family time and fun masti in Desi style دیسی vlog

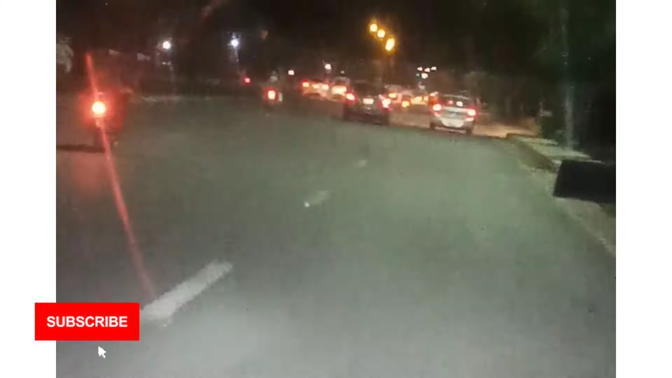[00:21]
دیکھو اسی سمندی روڑ تو چل رہے ہیں گزر رہے ہیں آہ دیکھو جی سامنے گڑیاں لیٹھا شیٹھنا فل اچھا محول بنیا آہ دیکھو جی ویڈیو نکلیا مرسائی کو لارسٹنٹ کھان آہ دیکھو جی آج ہلے ڈسائیڈ نہیں ہویا کتھے کھانا کتھے
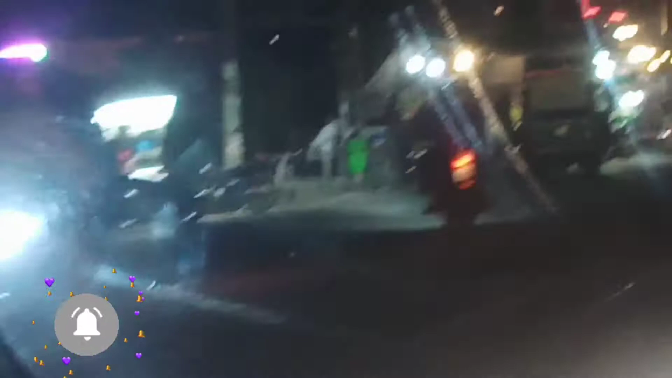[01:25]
اسی آپ انجوائے کرو گئے یہ تھے اسی دیکھاری رہیاں دیکھو جی دیکھو جی کہ یہ محول بنیاں کتنا سوڑا موسم آبار بڑی اچھی ہوا بھی جل رہی ہے